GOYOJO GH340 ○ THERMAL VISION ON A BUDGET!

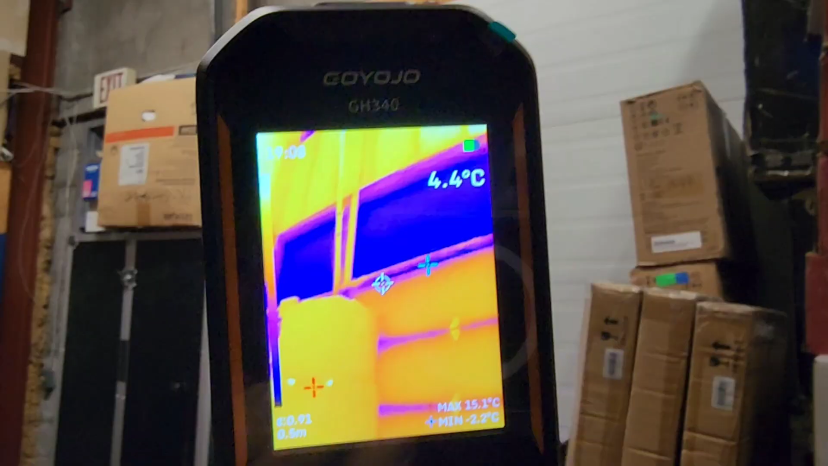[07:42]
On screen: spot 4.4°C, max 15.1°C
Once again, nice, clear visual display of that thermal image on that garage door.
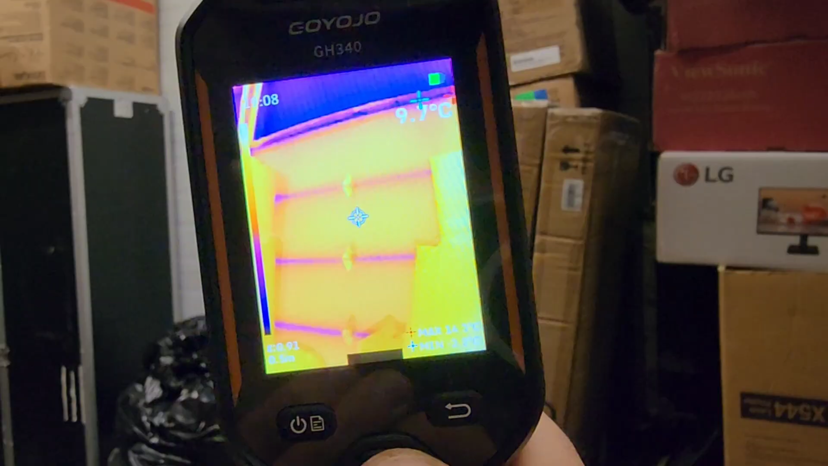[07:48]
Rainbow, white, hot, hot spot.
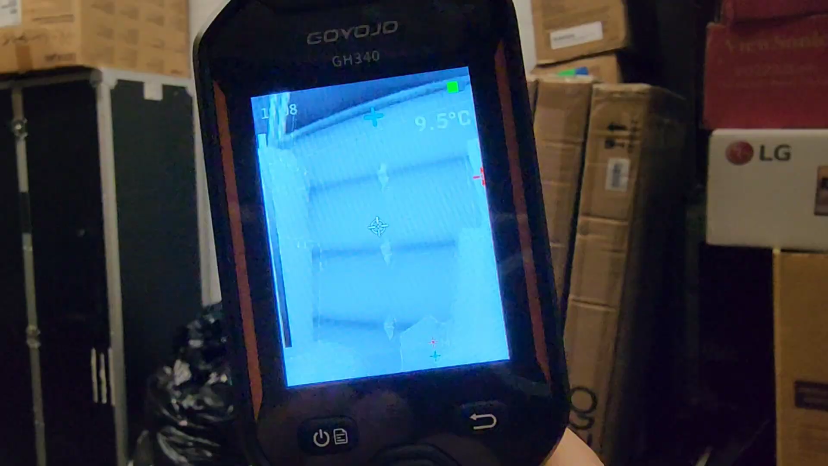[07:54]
On screen: spot 9.5°C
Now this is kind of cool. It's just a power bar, a power bar, but look at the heat again,
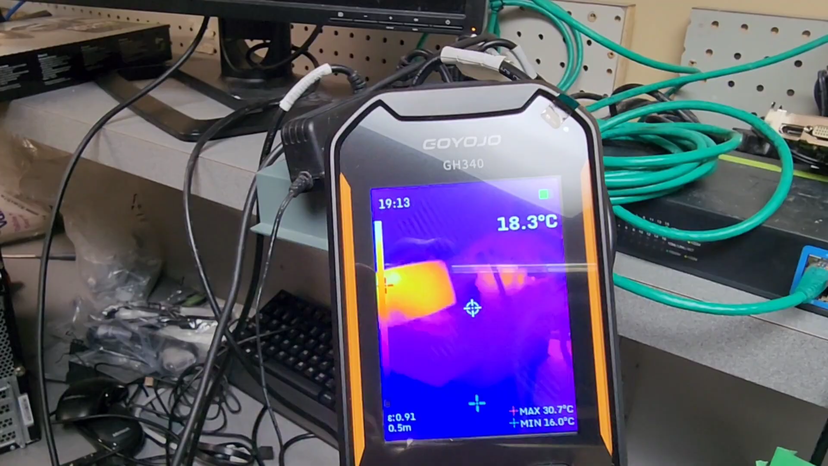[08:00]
On screen: spot 18.3°C, max 30.7°C, min 16.0°C
coming from those power adapters. Look at that.
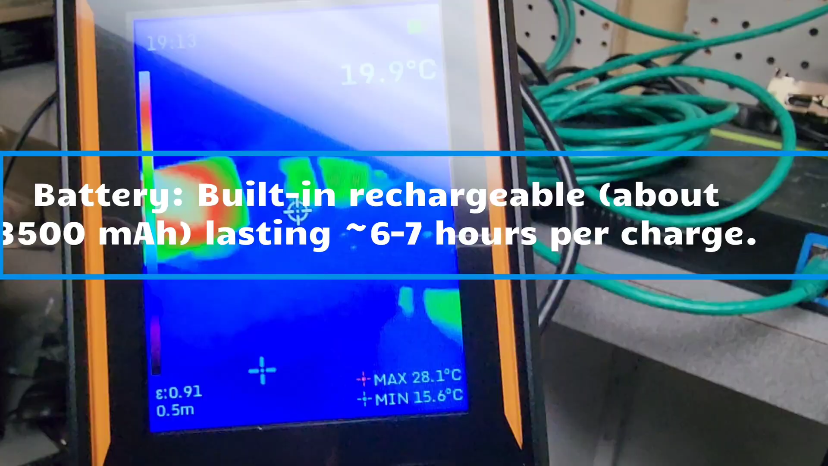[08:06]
On screen: spot 19.9°C, max 28.1°C, min 15.6°C
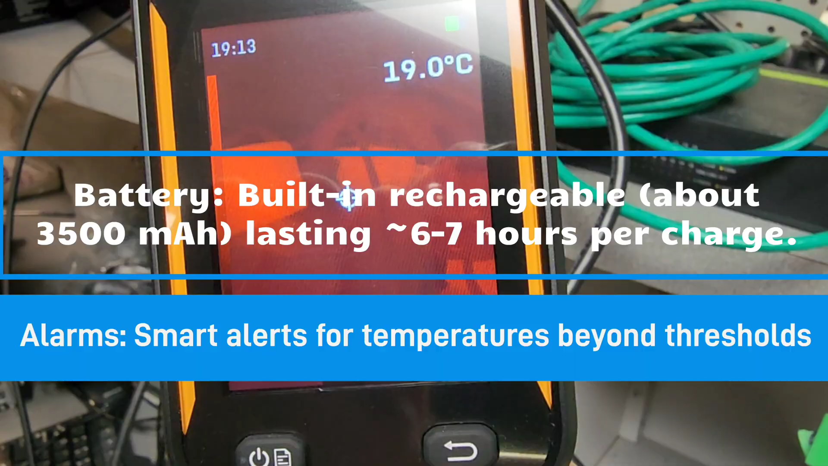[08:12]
On screen: spot 19.0°C
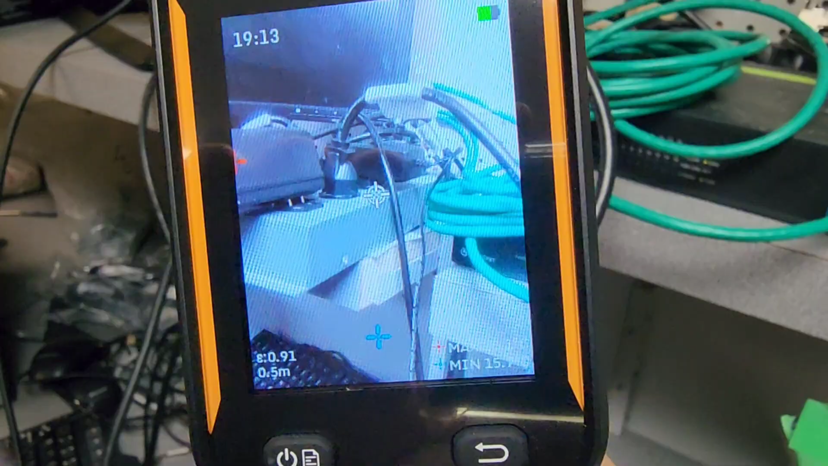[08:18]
And here we are with that overlying fusion mode gives you a really good indicator of what I was talking about earlier. So that fusion mode superimpulsing itself on top of the thermal imaging mode.
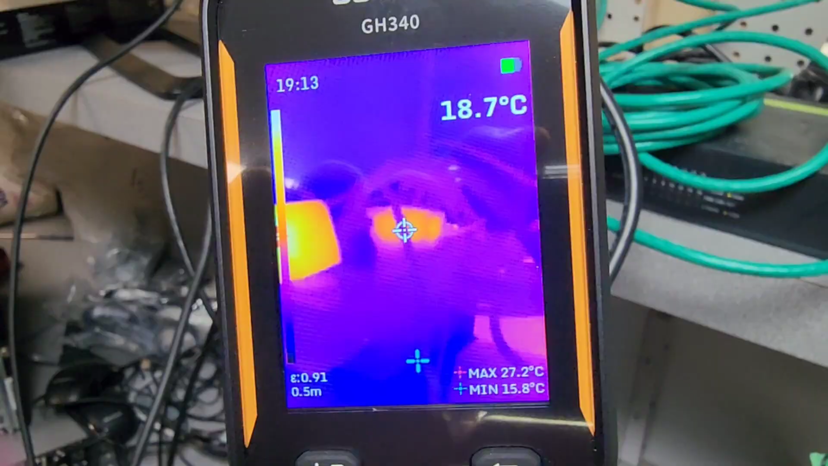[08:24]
On screen: spot 18.7°C, max 27.2°C, min 15.8°C
We'll just go back to that here in a second and you can see
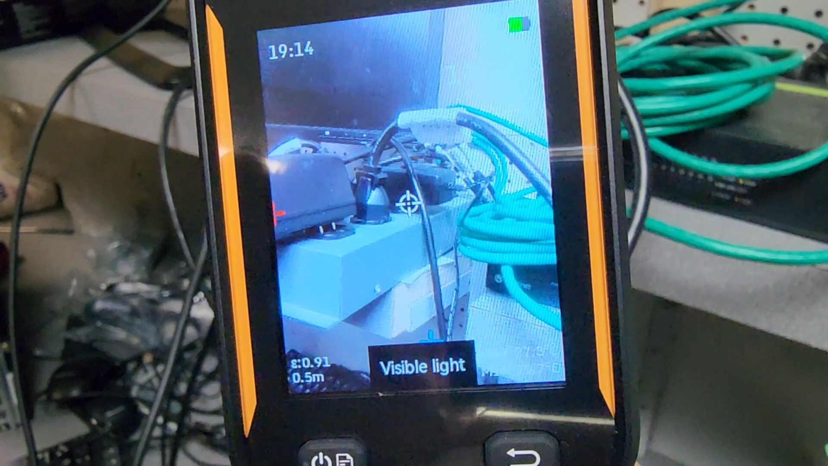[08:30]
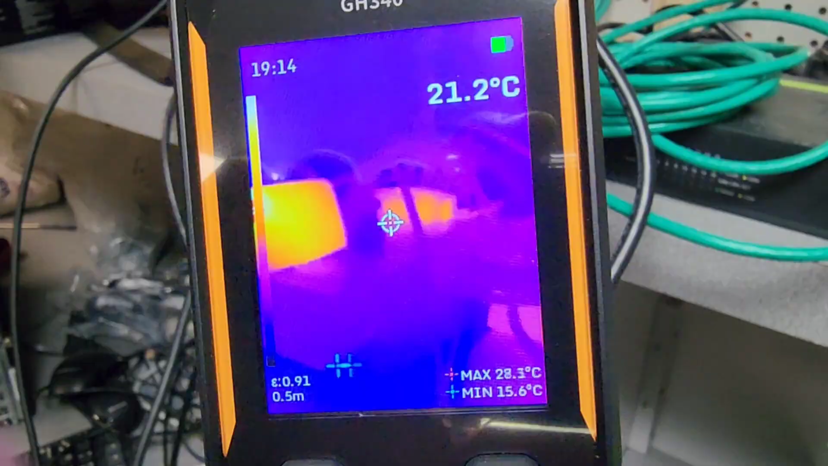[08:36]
On screen: spot 21.2°C, max 28.3°C, min 15.6°C
thermal imaging mode and now fusion mode. And see how those outlines are just coming up, giving you a really good outline of the thermal image in general.